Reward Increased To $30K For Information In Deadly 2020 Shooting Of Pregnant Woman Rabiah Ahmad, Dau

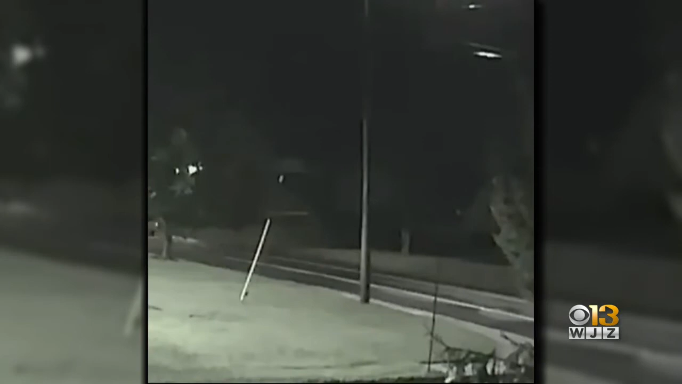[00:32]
New surveillance video released today by Howard County Police shows an old model white sedan traveling along Harriet Tubman Lane just moments after a pregnant mother was shot.